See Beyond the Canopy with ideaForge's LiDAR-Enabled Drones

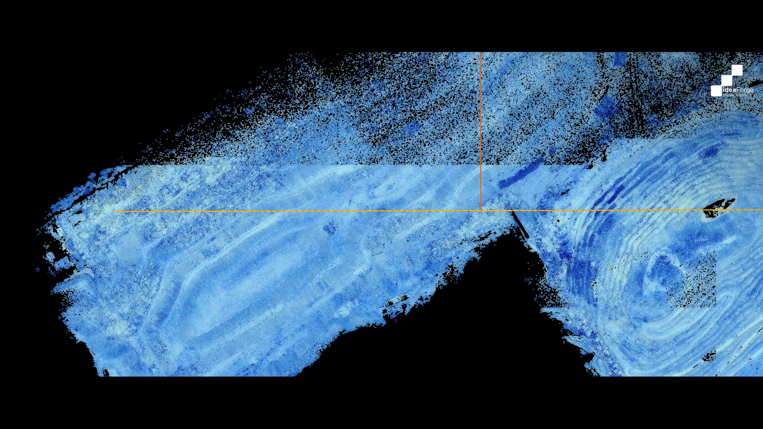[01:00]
Lasers bounce off objects, measure distances accurately, and map out everything precisely.
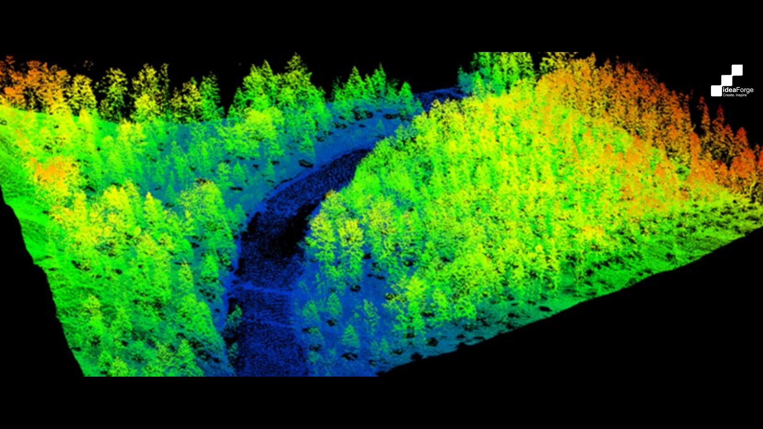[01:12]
they generate precise 3D models, crucial for many industries. They reach remote, hazardous areas,
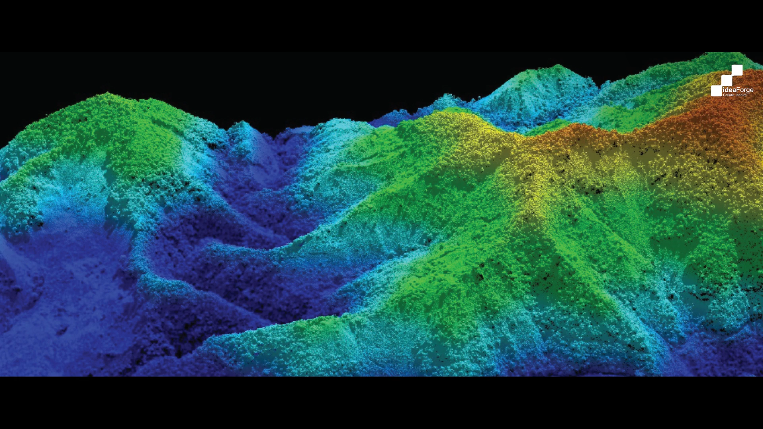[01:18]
reducing safety risks, and gathering comprehensive data.